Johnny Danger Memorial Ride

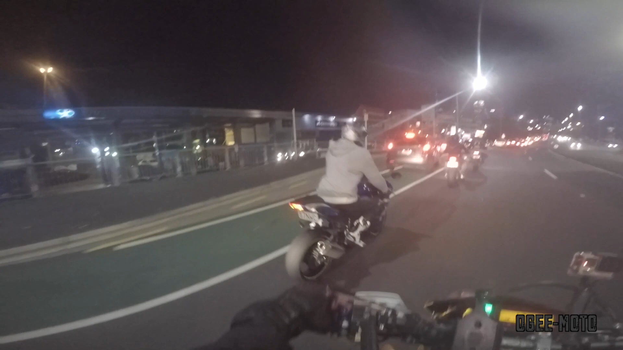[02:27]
Wow, this is going to be a crazy night. Everywhere is packed.
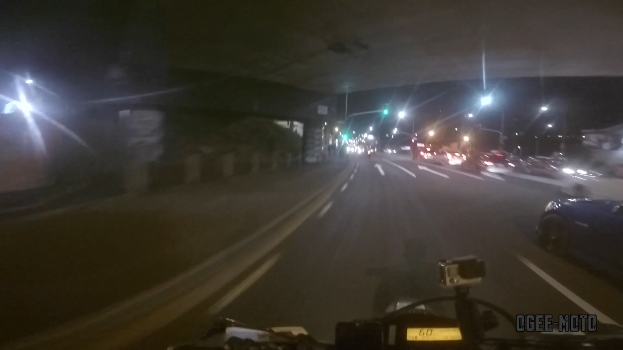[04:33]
I'm going too fast for a wheelie, they want one.
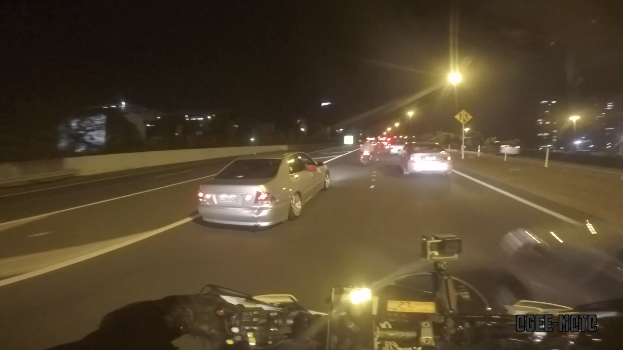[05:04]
Have they broken down already? Oh, it's a BMW. Rev bang in the tunnel.
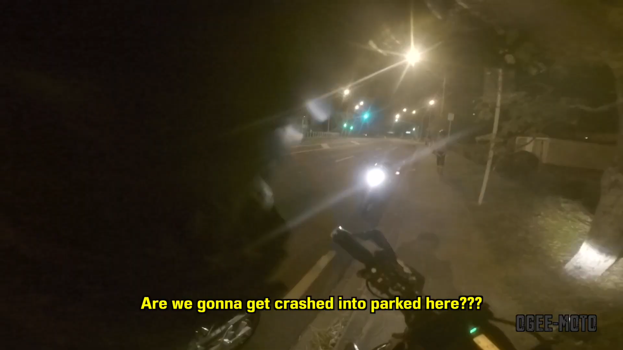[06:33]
Nah, but there's bus lanes, so they should know. Just pretend you're a bus. I forgot to put square marker on my fucking number
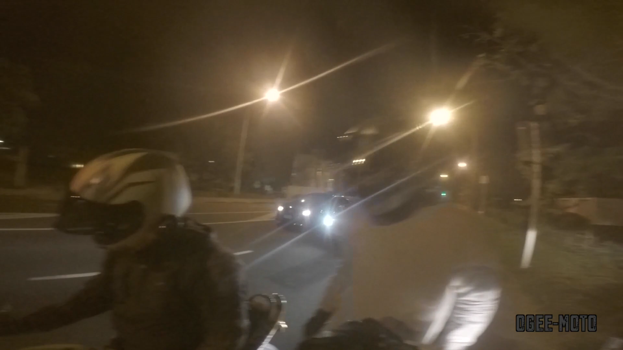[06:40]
plate. Bro, you were both so close to being sideswiped by that Atezza.
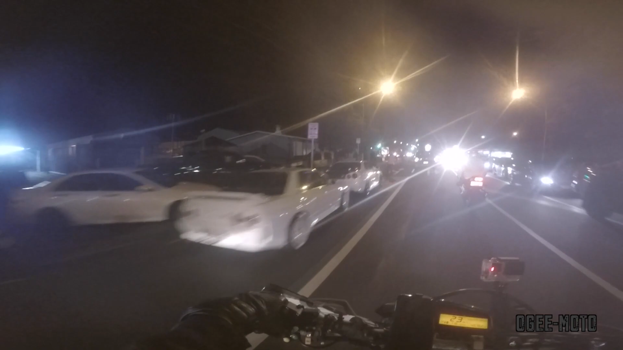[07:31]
Damn, there's that nice skyline again. Yo! We know you!